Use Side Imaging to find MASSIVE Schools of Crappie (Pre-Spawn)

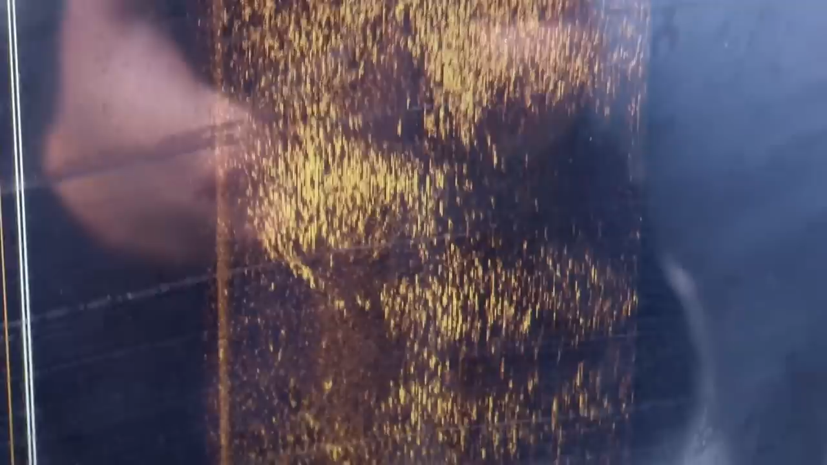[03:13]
that is what those crappie look like unbelievable these are all crappie in the soft bottom area they're still suspended out I'm going to bet that if I enhance
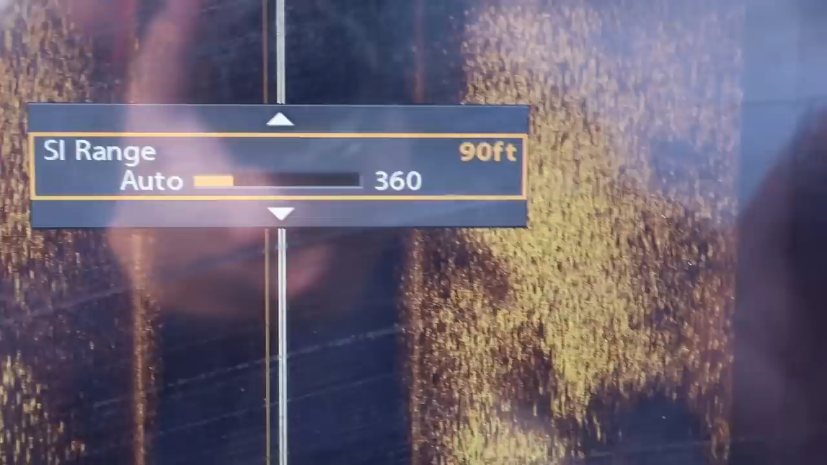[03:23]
my range here that hard bottom area is pretty close by I'm going to guess it's on this side that is an absolute giant school of crappie right
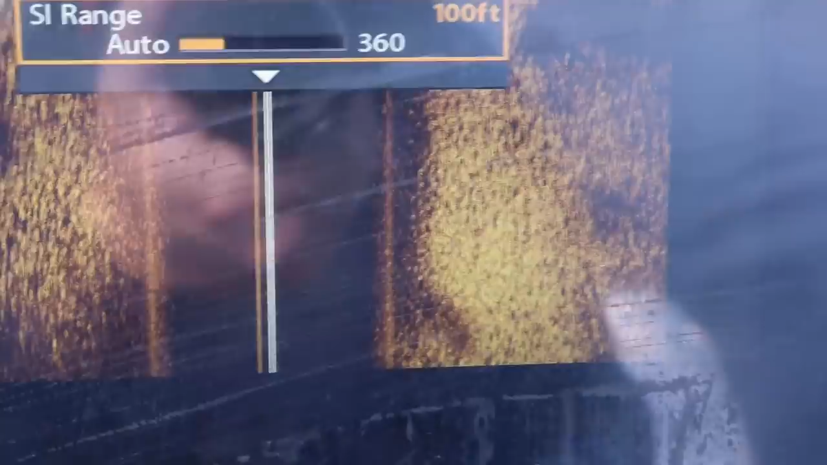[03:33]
through there I mean there are tens of thousands of crappie stacked
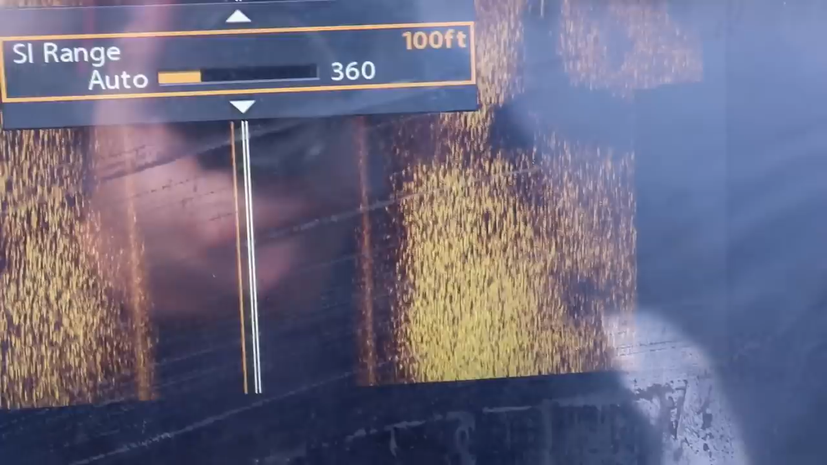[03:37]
through this those are all fish every single one of them are fish my goodness there's a bigger fish stacked up top
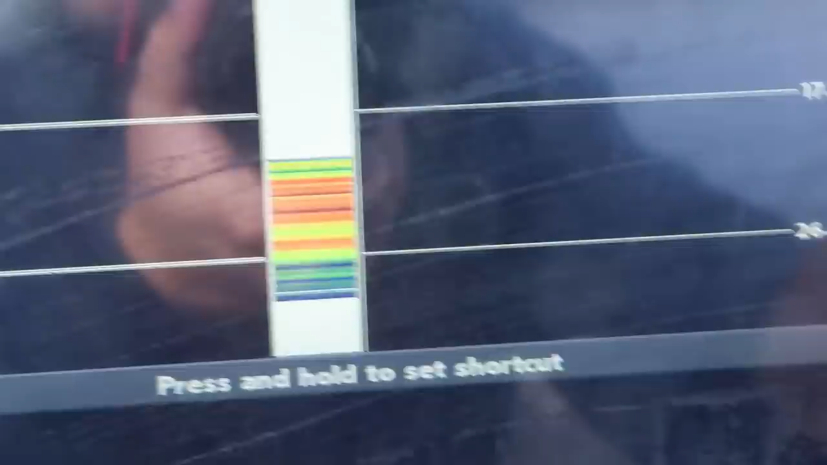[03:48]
unbelievable giant school giant school all right see how this is the darker bottom now we're getting into the lighter
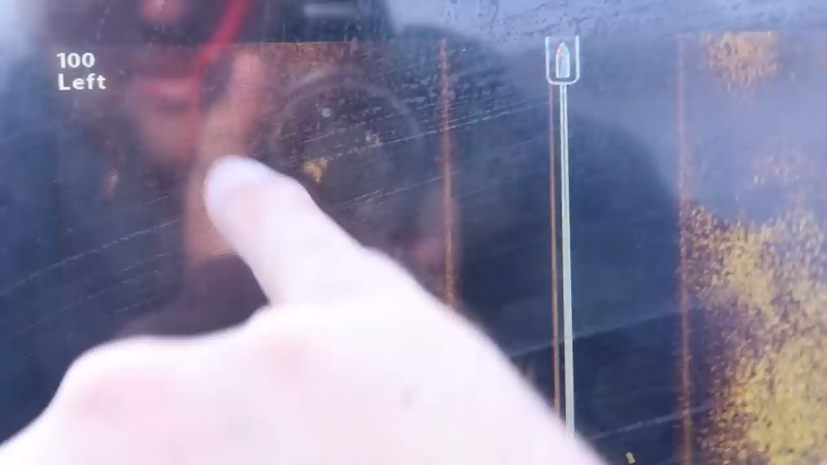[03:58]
bottom up here if you can see that hopefully yeah see it's starting to get a lighter bottom that's that hard bottom here's the hard bottom and there is the soft bottom that is the transition area
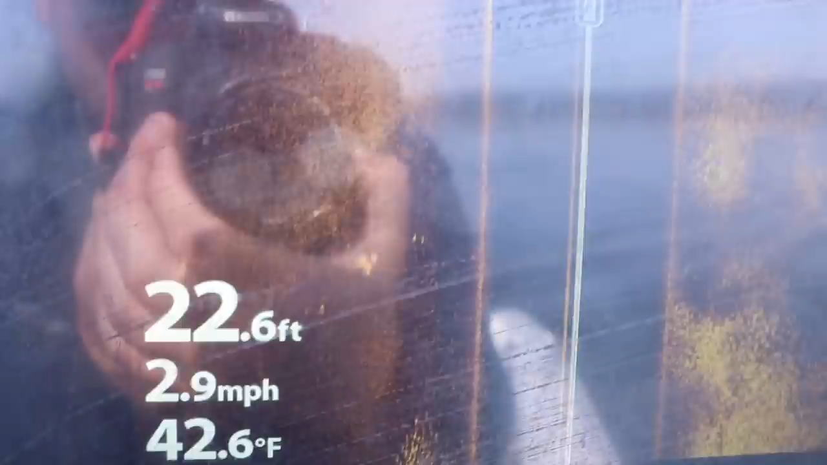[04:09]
On screen: depth 22.6 ft, water 42.6°F, speed 2.9 mph
area trying to get this thing so I can focus here that's that transition area and these there's another school
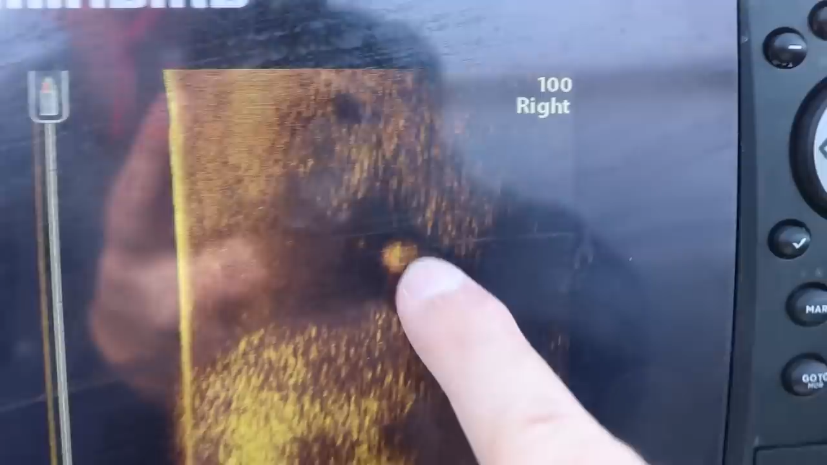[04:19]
of crappie right there my goodness they're stacked up right on this edge that is what we're looking for today
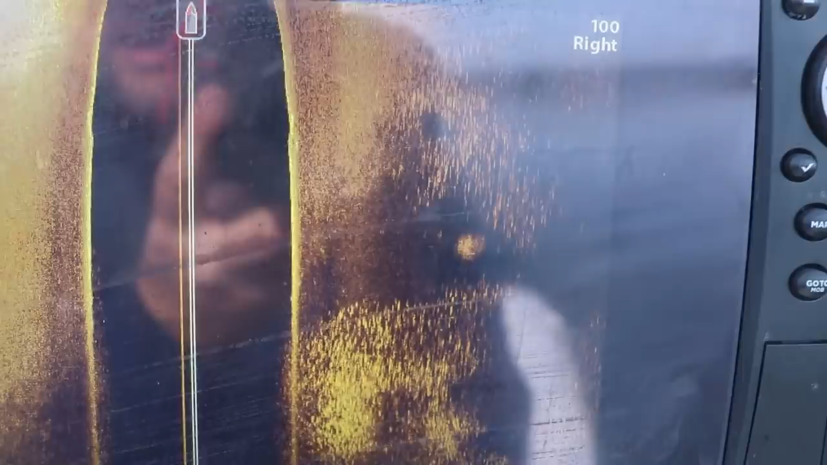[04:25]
and that is that's what we're going to be looking for pretty much until these water temps consistently hold
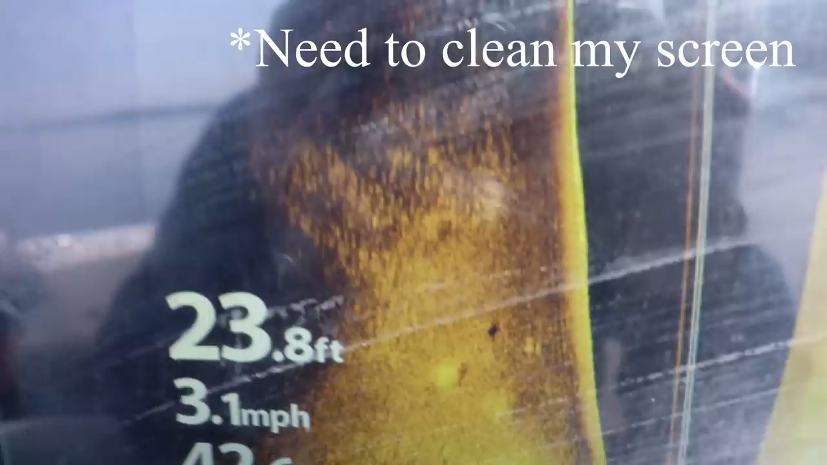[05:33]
On screen: depth 23.8 ft, speed 3.1 mph
yep there they are right there
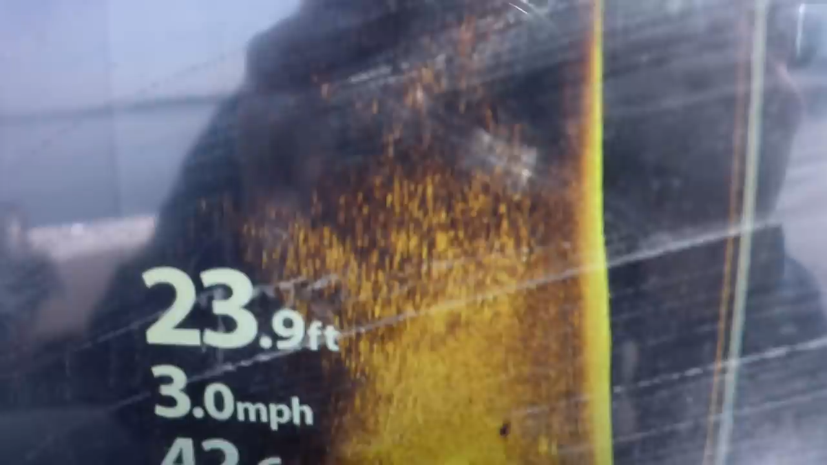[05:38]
On screen: depth 23.9 ft, speed 3.0 mph
there they are
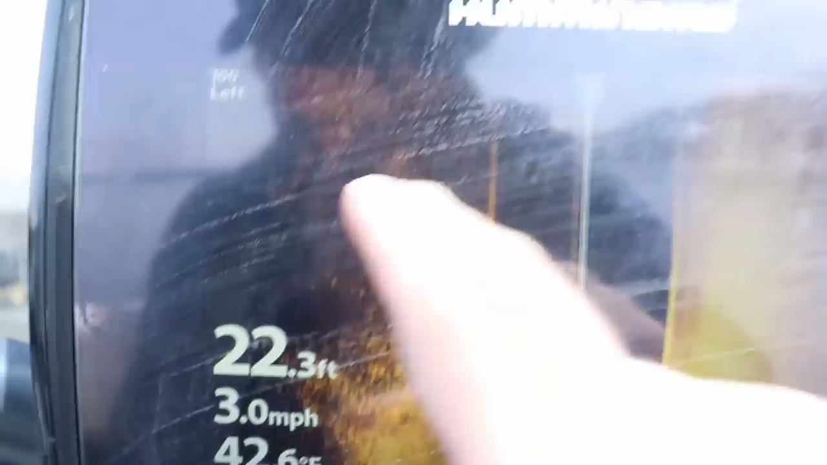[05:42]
On screen: depth 22.3 ft, speed 3.0 mph
right on the edge giant school off to my left now for the for those you don't know your boat is at the top these are
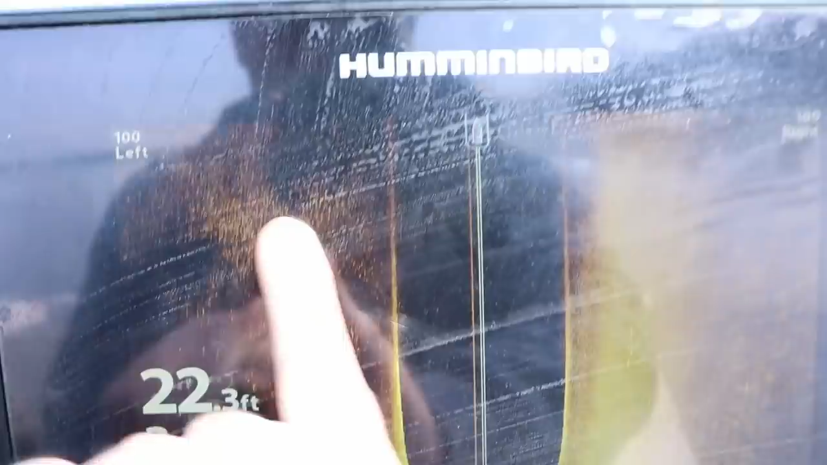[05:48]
On screen: depth 22.3 ft
to the left of your boat these are to the right of your boat and everything at the top of the
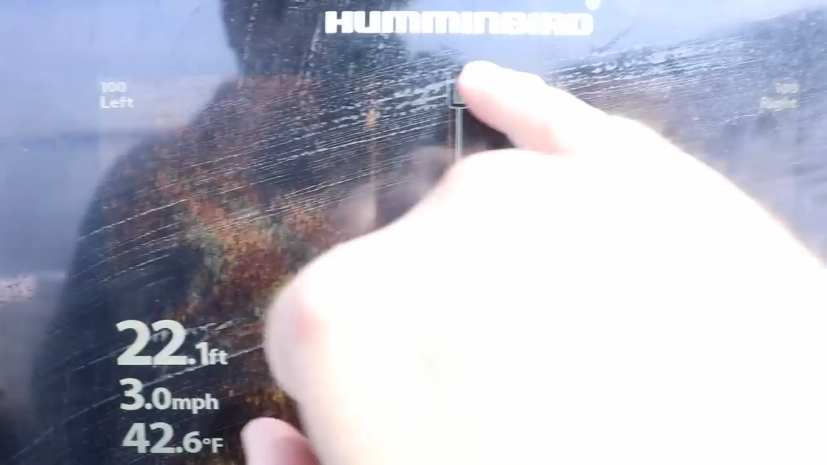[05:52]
On screen: depth 22.1 ft, water 42.6°F, speed 3.0 mph
screen is directly below your boat anything that goes past is now behind your boat okay that's how side
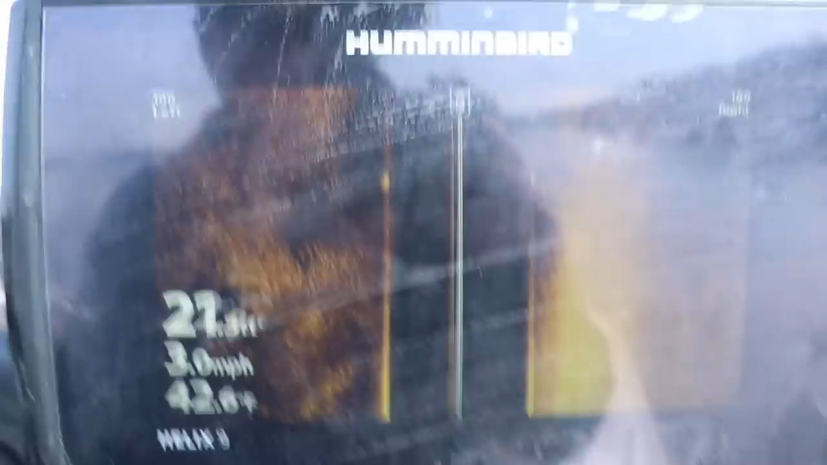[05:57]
imaging works sorry for the glare I do apologize for that I will uh I hope you can
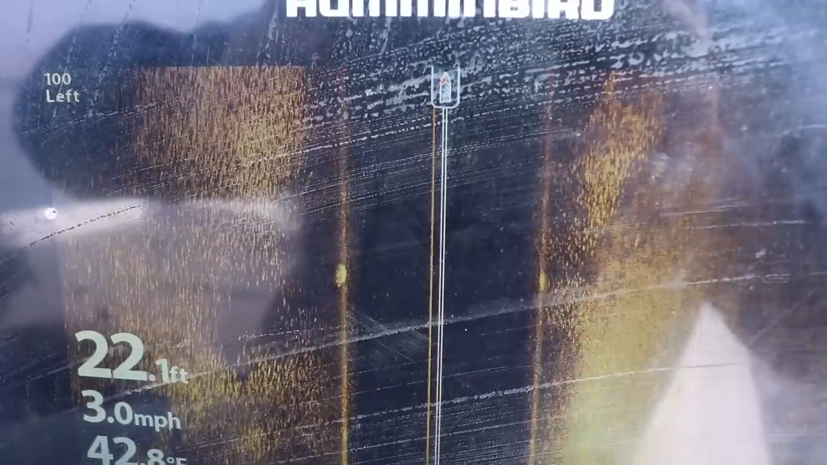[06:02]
On screen: depth 22.1 ft, speed 3.0 mph
actually see a lot of this but that is a massive cloud of crappie that
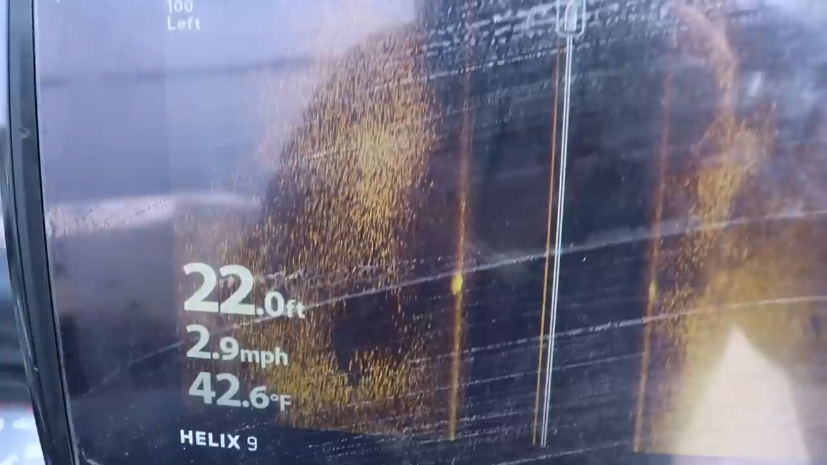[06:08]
On screen: depth 22.0 ft, water 42.6°F, speed 2.9 mph
we're going over the top of right now all right I'm gonna put in reverse we're gonna stack up on them and uh
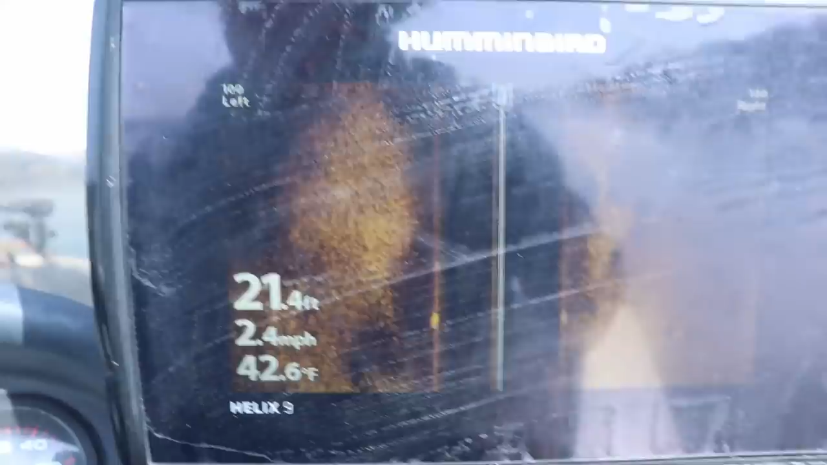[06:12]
On screen: depth 21.4 ft, water 42.6°F, speed 2.4 mph
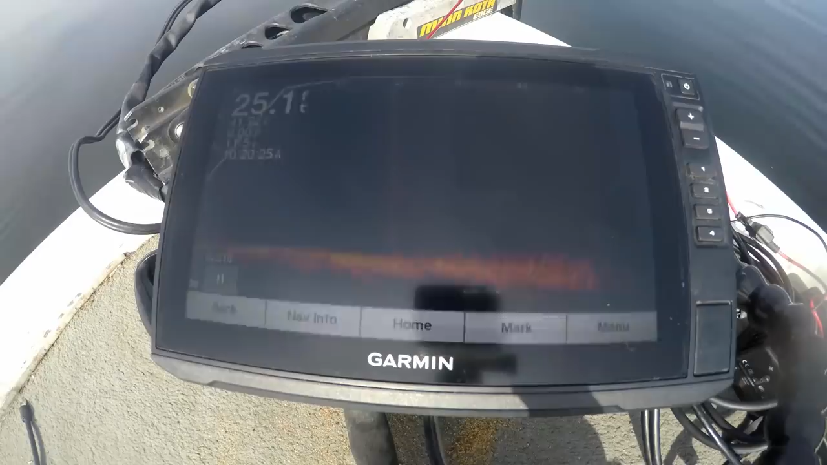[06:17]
we'll get to fishing okay so there is the school of fish tight to the